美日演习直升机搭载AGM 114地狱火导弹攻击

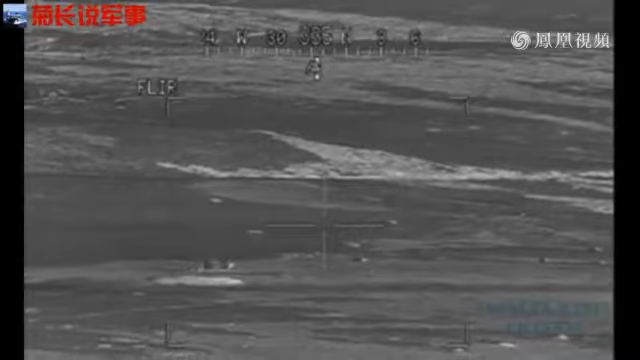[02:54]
Alright, and LST. Alright, and LST? Yep, get it. LST is on. Right, LST. Apache. Right, on. Alright. Come to the left. Okay, there we go. So, come on, LST. LST, go ahead and fill the view.
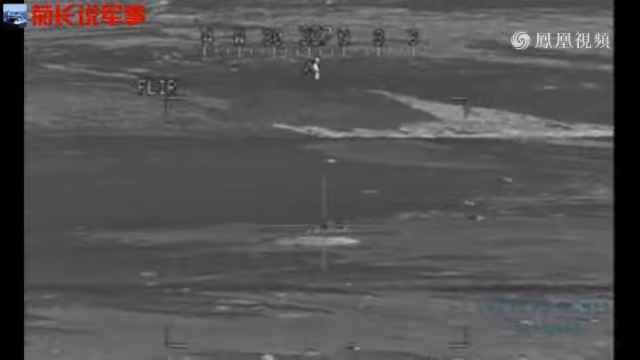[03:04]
Okay, see you. Target. Hold on. Laze. Alright, Laze. Okay, come out of field of view. Roger.
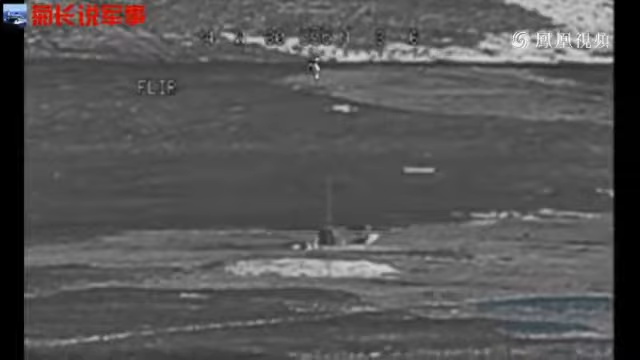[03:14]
LST again. LST. Where's he going?
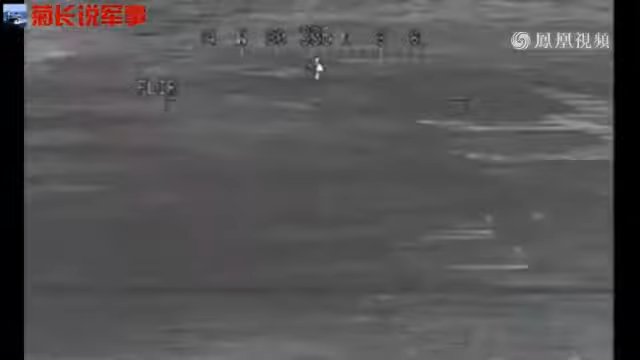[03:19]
Okay, LST off. Off. Laze. Laze.
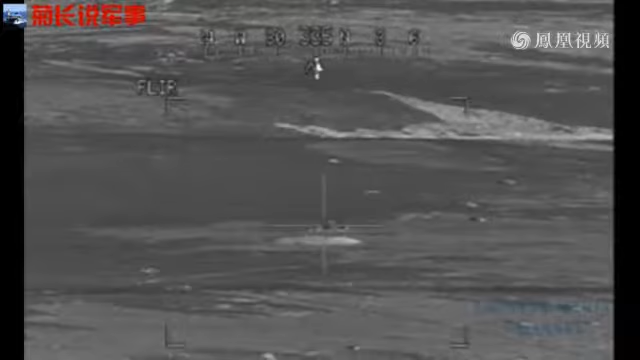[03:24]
Store. Store in. Okay, zoom in. Zoom in. And then tell him tally target tracking laser. Tally target tracking laser. Time of flight, 16 seconds, over. Roger, stop that.
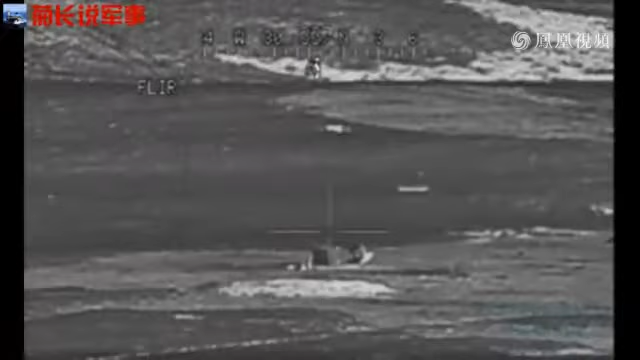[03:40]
Alright, that's my target. Yep. How about formation, stop mission? How about formation, Narco, stop mission? Get up, friend, go safe. How about you? Arm safe, arm. Yeah. Arm safe, arm. Get up, friend. How about you? Blaze, on. Shop. Okay, before you say shot over. Okay. Was.
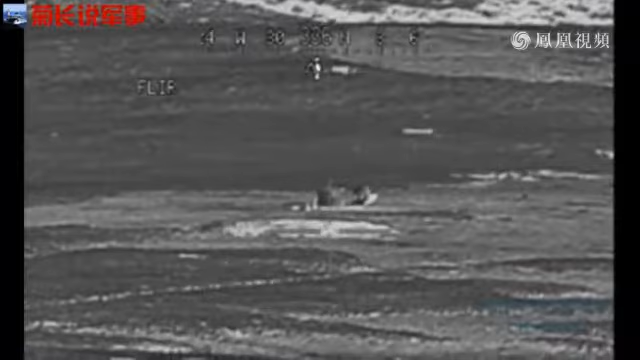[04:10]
Wasing. Strike. Okay, we got a low ball box. Tracking. Alright, tell him shot out and fire. Shot out. Fire, yep. Where's it? That's a good missile.
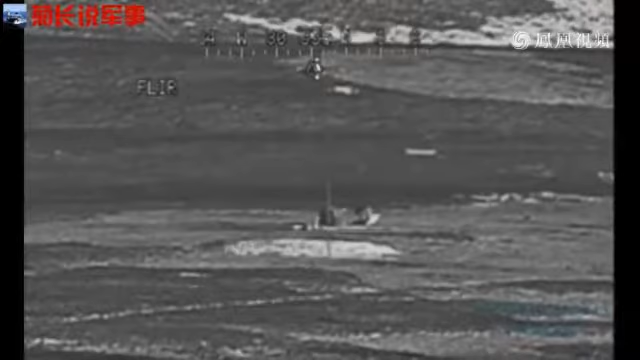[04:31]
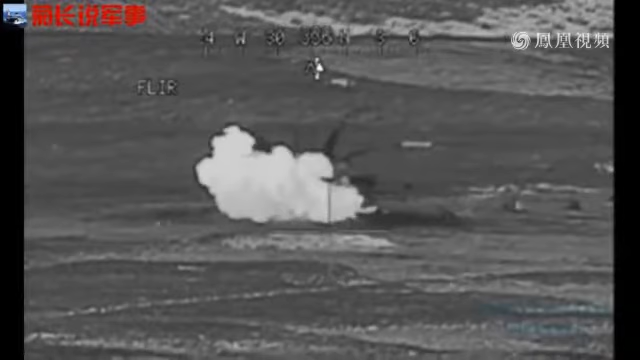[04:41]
Alright, D-Wazi, yes, D-Wazi. Yes, 06. Safe. Okay, target destroyed. End of mission. That's the problem. End of mission, target destroyed, return to SWARP. Yep. Good shot. Airbus, Apache formation,